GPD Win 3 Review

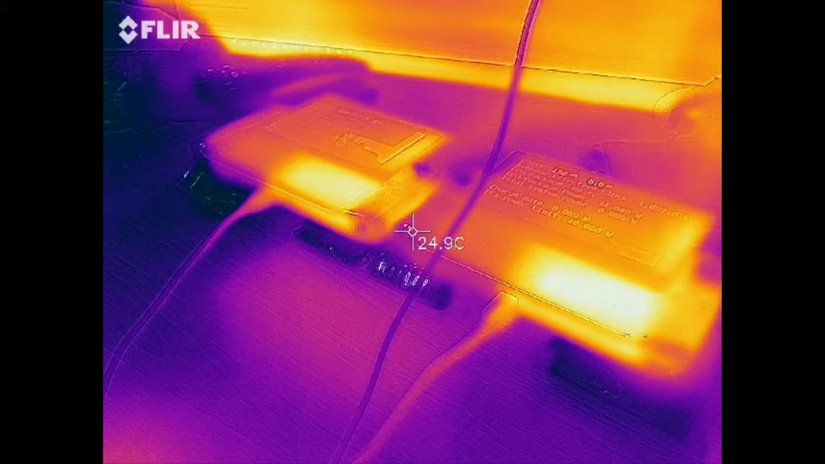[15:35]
On screen: spot 24.9°C
If we take an immediate look after this burn-in through a thermal camera, I've also used a non-contact thermometer to double-check the temps.
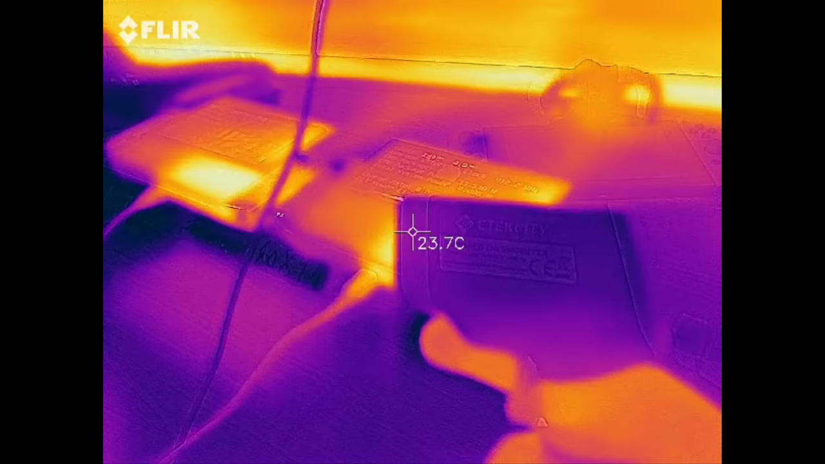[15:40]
On screen: spot 23.7°C
Roughly, there is a 2 degrees Celsius difference.
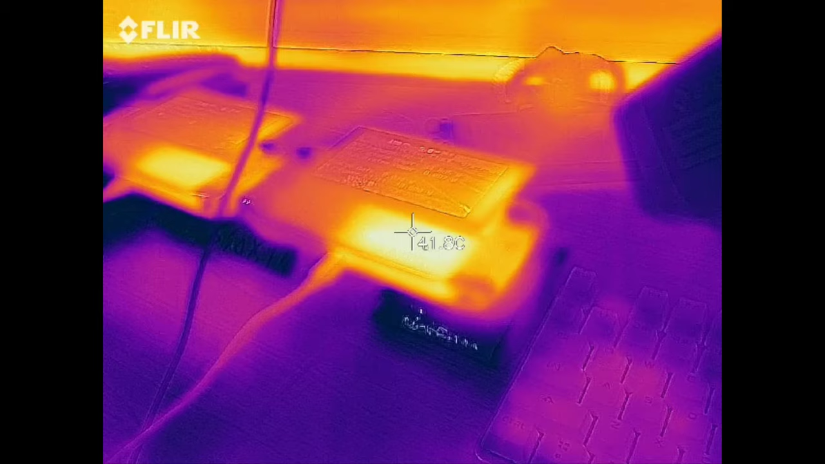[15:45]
The camera sees it as 2C hotter, so it's actually a bit cooler in reality.
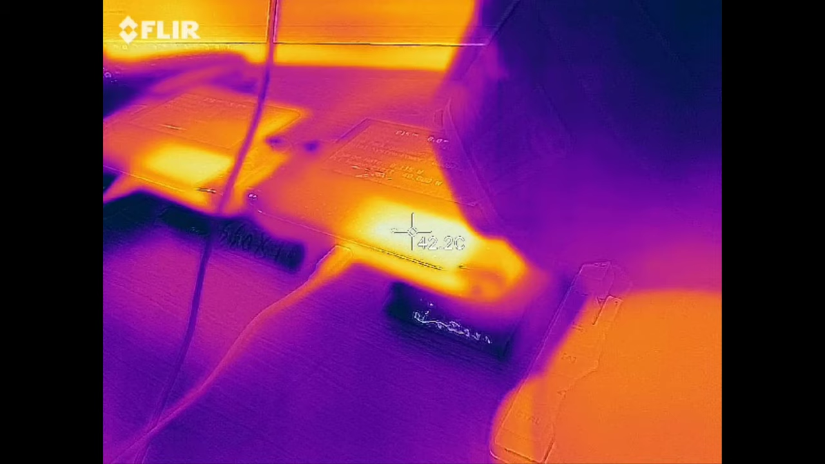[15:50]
But before I segue into thermals with regard to holding the device, I do want to highlight here how absolutely amazing this heatsink is.
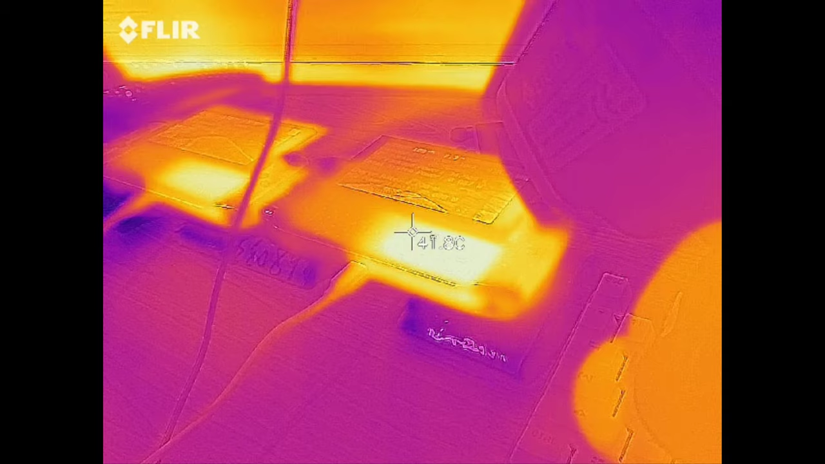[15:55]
It wasn't that long ago when the Win Max came out, and that heatsink topped out at 33 watts.
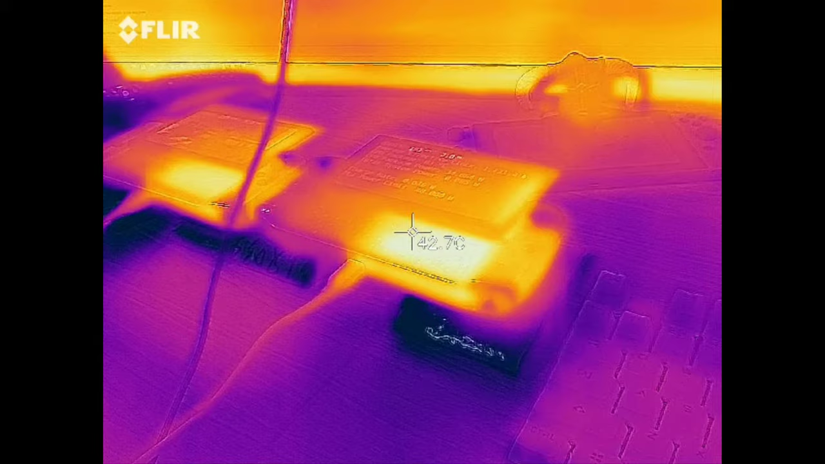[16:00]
On screen: spot 42.7°C
For the Win Max, as soon as it hits 33 watts, it's a quickly losing battle.
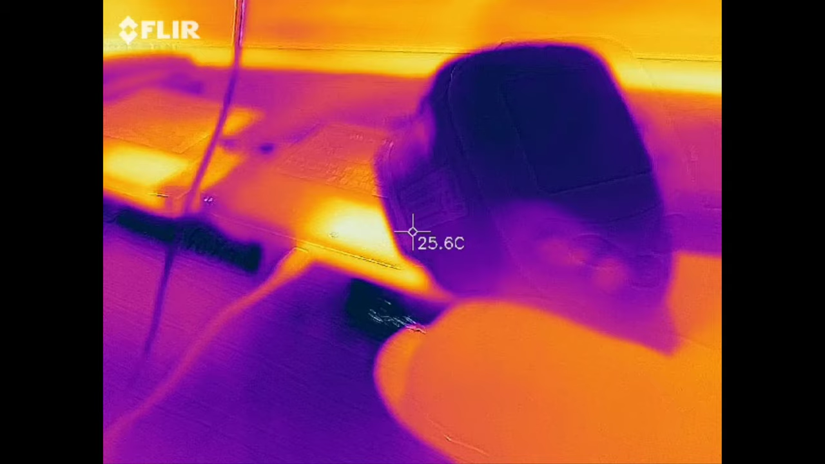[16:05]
On screen: spot 25.6°C
For the Win 3,
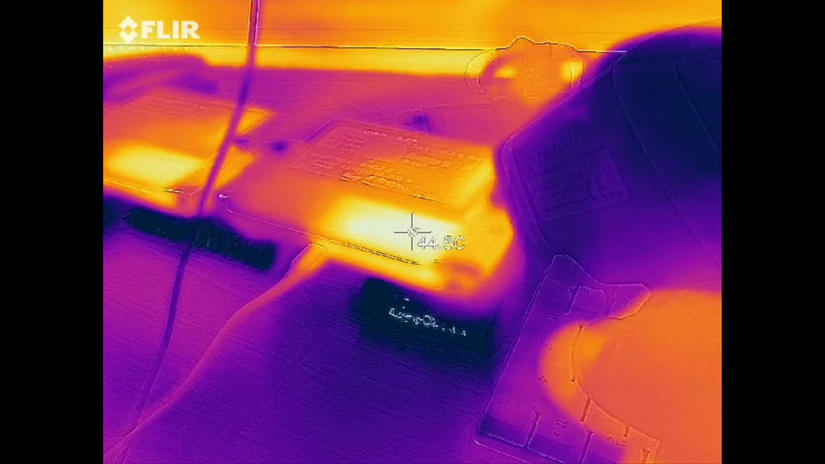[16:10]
it can actually handle 35 watt loads and average around 80 degrees Celsius. It cannot be understated. It's a truly outstanding heatsink. So the heatsink can handle fantastic temperatures. How does it actually feel when holding the device?
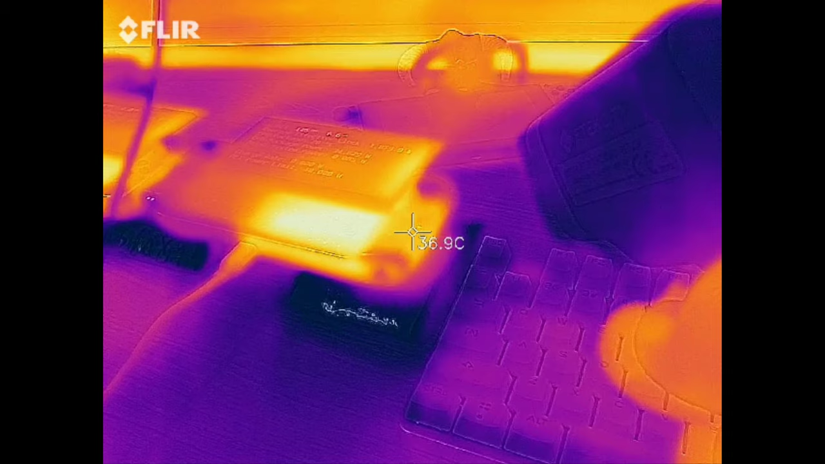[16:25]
At 35 watt temps, the right side of the device where the battery is housed is actually where the device gets warm, but not over the heatsink. That part is actually always cool.
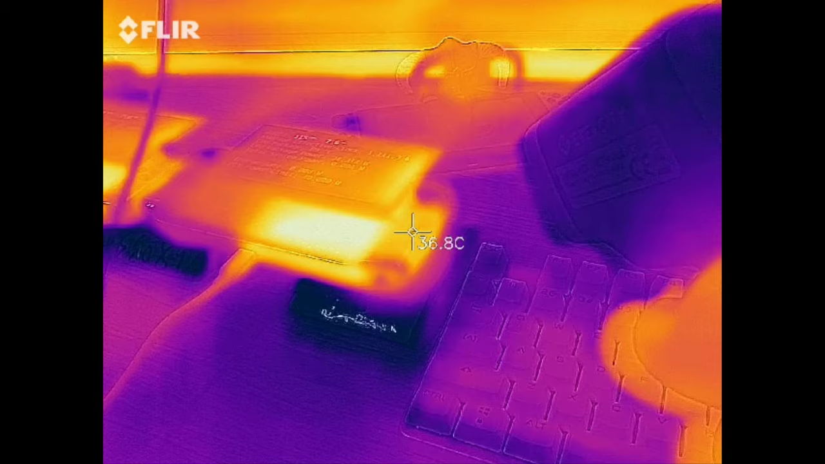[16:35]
On screen: spot 36.8°C
It should be noted this is irrespective if the device is plugged in or not. Now, this is in an area that I feel is super subjective. For me, the device feels a bit warm even at 35 watts.
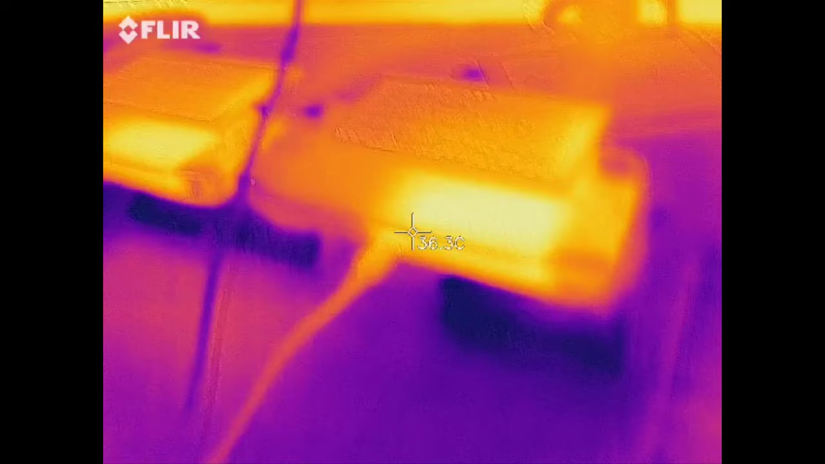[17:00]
On screen: spot 36.3°C
Have you ever thought that was hot to hold?
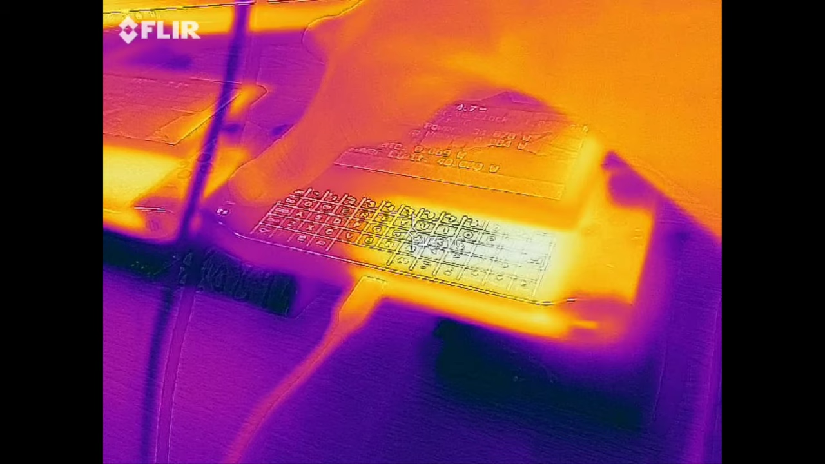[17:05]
If the answer is yes, I'd wager you're going to think that the GPD Win 3 gets too hot to hold.
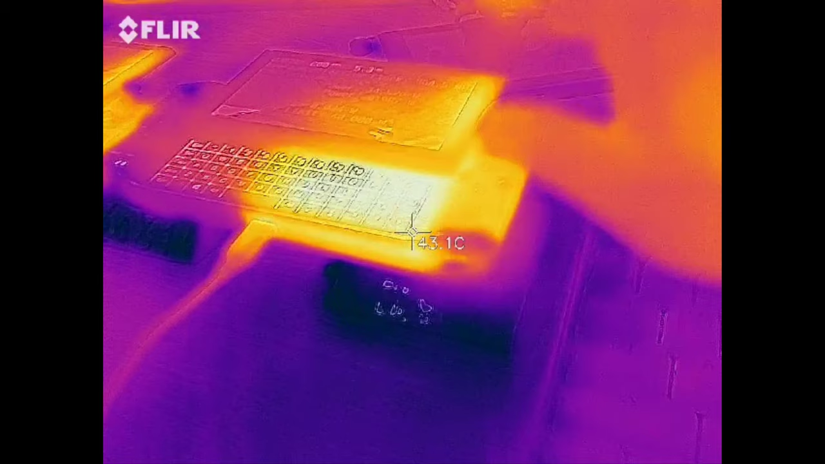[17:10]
However, what I could recommend is again, setting the device to 15 watts, then the thermal radiation of the device considerably goes down.